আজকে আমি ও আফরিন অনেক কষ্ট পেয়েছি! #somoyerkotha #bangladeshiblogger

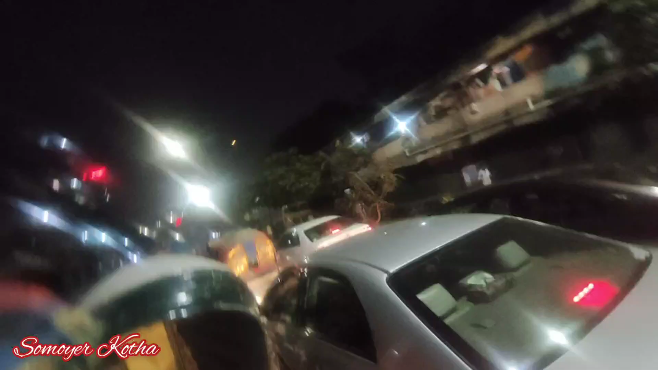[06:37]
ডেন্টিস্টের কাছে যাওয়ার জন্য আমি আফরিন বের হলাম রিক্সা।
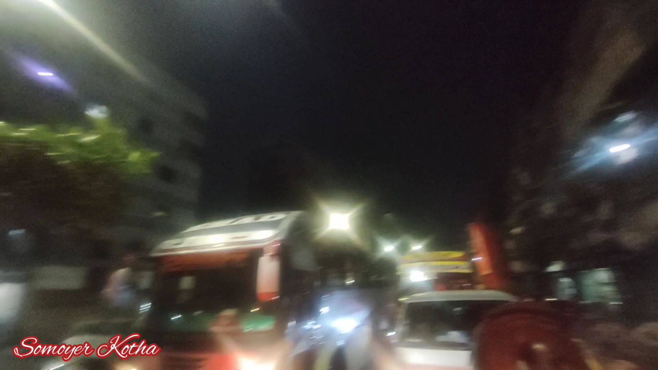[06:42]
এই পর্যন্ত এসে আমরা অনেকক্ষণ জ্যামে বসে আছি, প্রায় আধা ঘন্টা পার হয়ে গেছে,